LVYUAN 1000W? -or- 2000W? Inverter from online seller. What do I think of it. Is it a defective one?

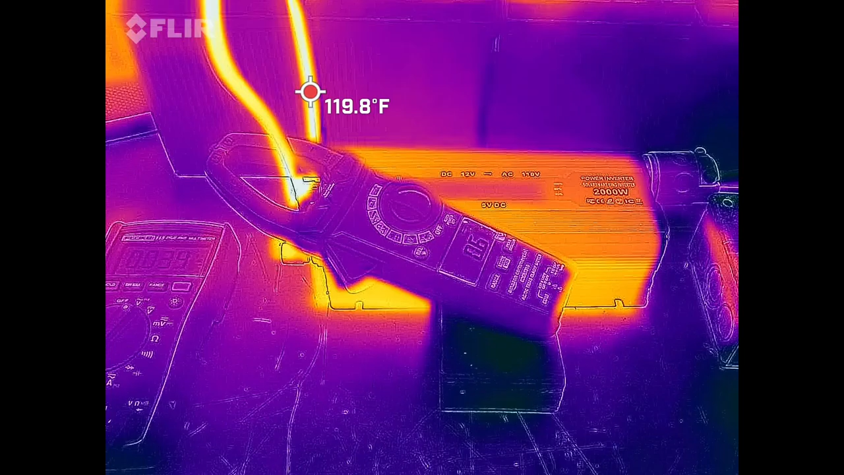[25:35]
On screen: spot 119.8°F
Okay, so here is the infrared camera right now. And I don't have, I don't have the inverter on.
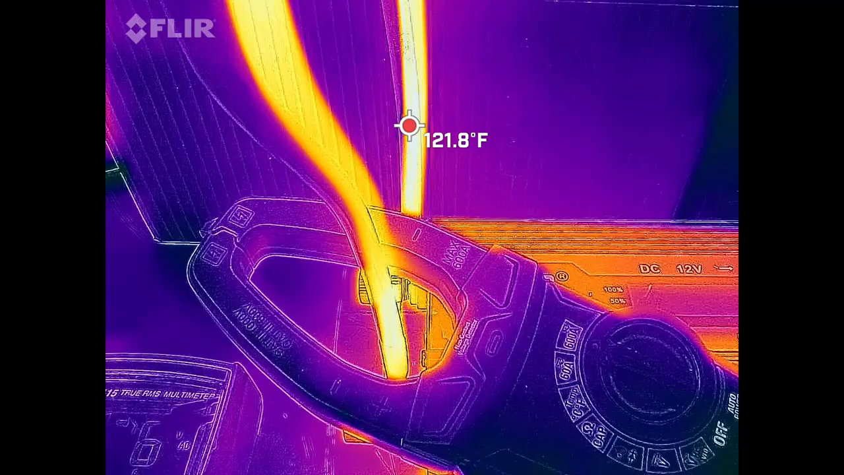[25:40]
On screen: spot 121.8°F
This is residual temperature in the cables.
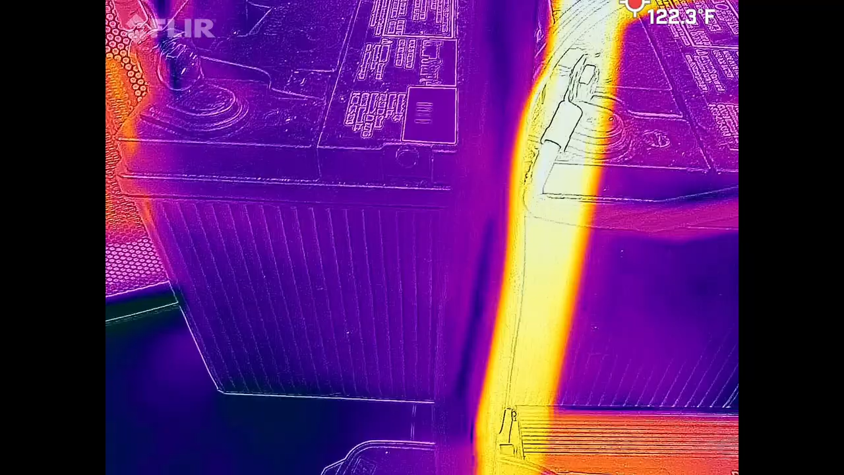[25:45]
On screen: spot 122.3°F
And you can see right there, we're at 122 degrees.
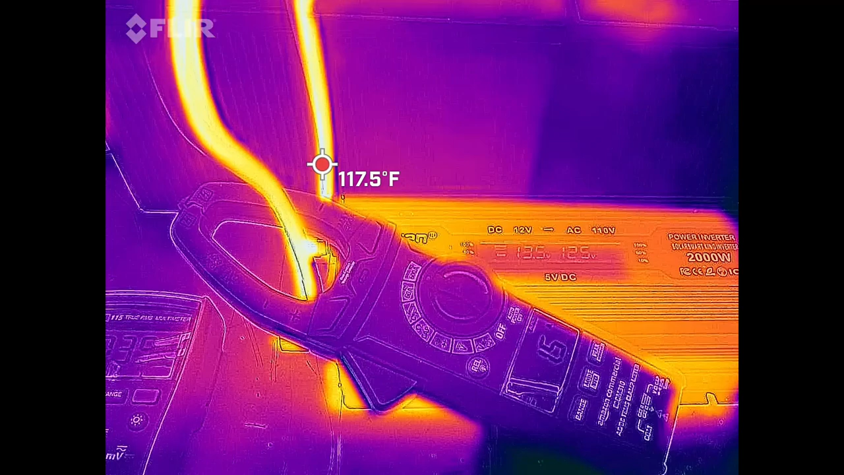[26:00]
On screen: spot 117.5°F
And, where should I look? Where's the best place to look?
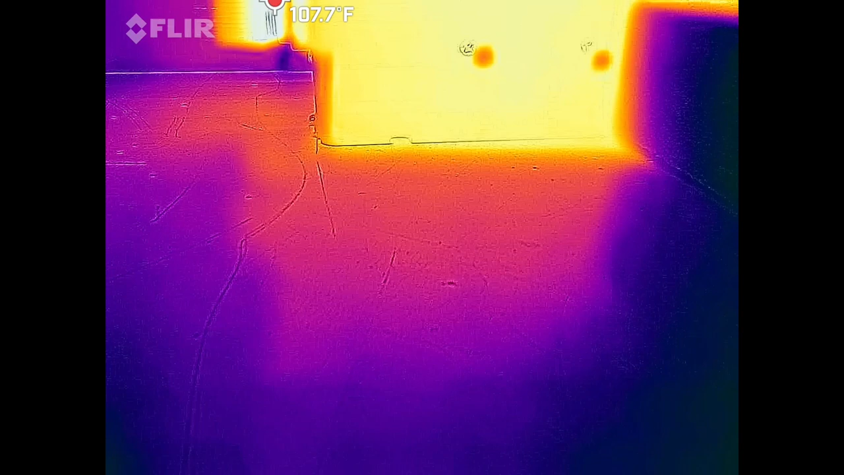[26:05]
On screen: spot 107.7°F
Yeah, we're at 112 back there.
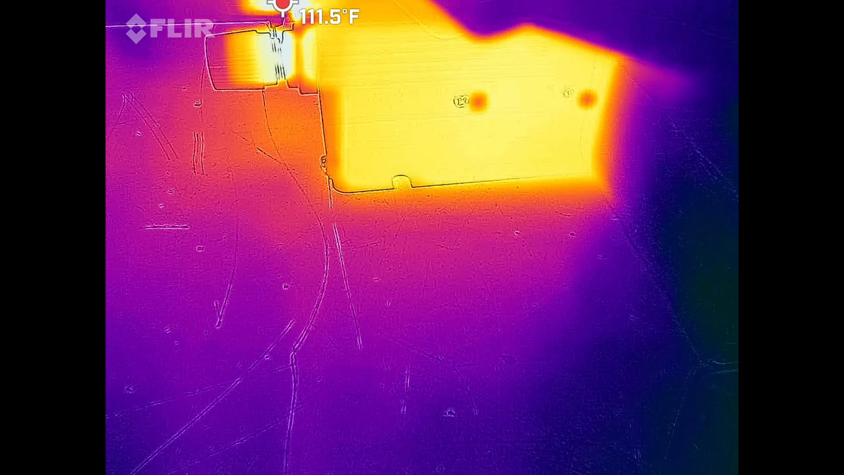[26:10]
Just the case of the inverter is getting warm, which I'm surprised
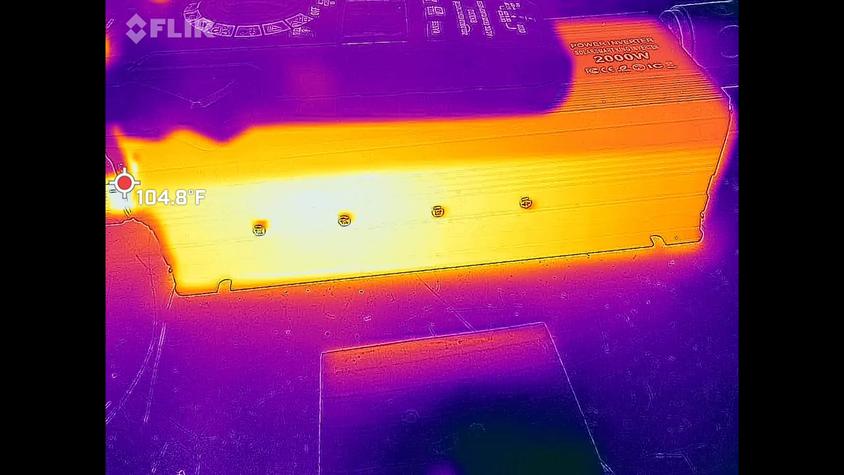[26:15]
On screen: spot 104.8°F
it's doing as good as it's doing.
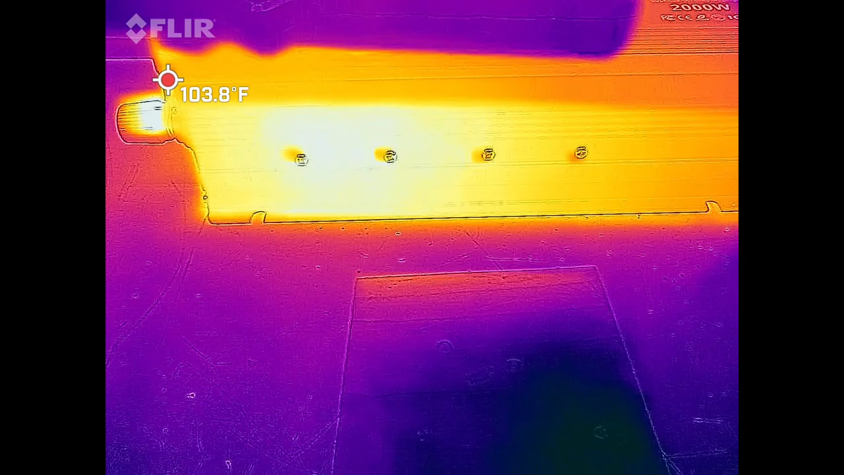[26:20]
On screen: spot 103.8°F
Okay, so let's turn this back on. There is stage two on the heater.
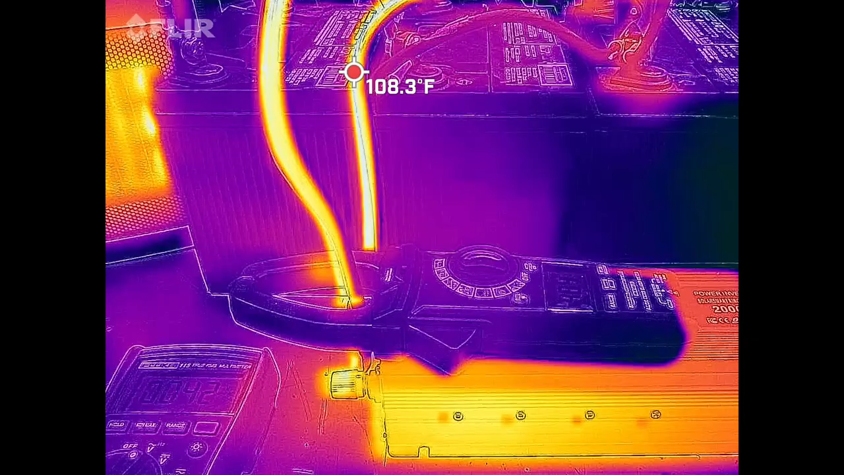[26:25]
On screen: spot 108.3°F
You can actually see the heater is generating heat there.
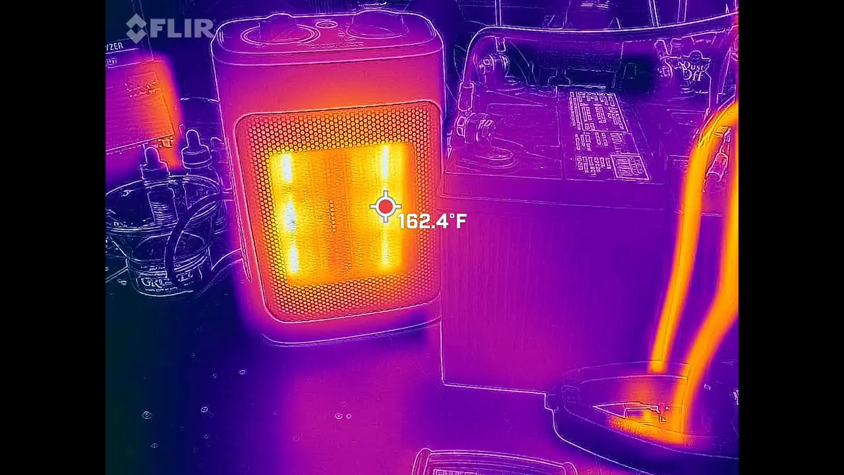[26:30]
On screen: spot 162.4°F
And we'll get over here so the hot spot doesn't read it.
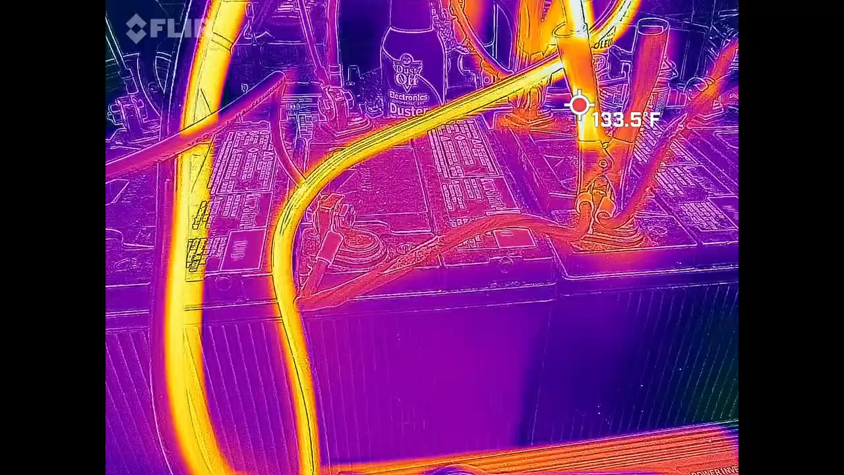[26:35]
On screen: spot 133.5°F
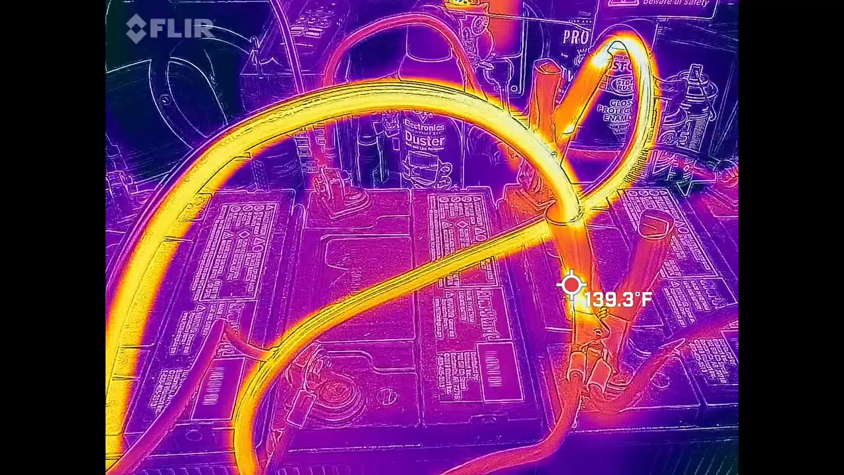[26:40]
On screen: spot 139.3°F
We're at 140. There it's starting to fuzz out.